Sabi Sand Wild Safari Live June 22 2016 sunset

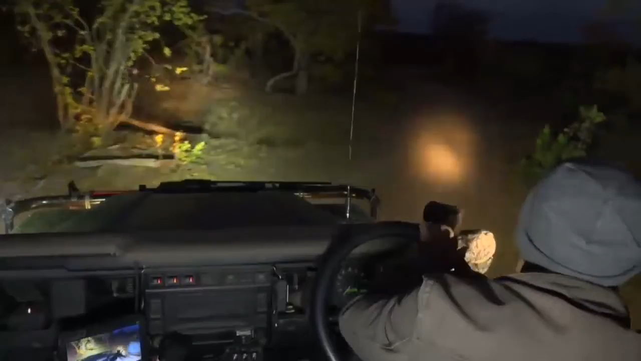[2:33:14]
Right. There might be a lion here.
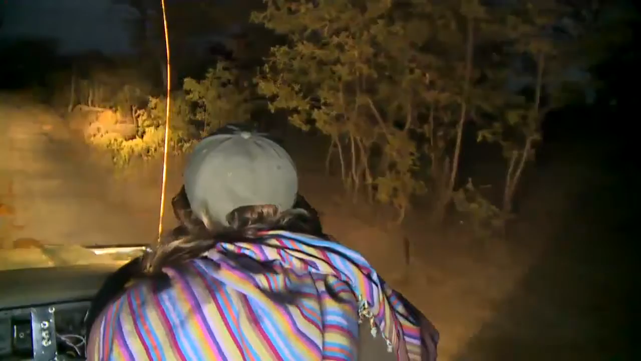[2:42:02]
See him there, Dave? He's walking quite slowly away from us.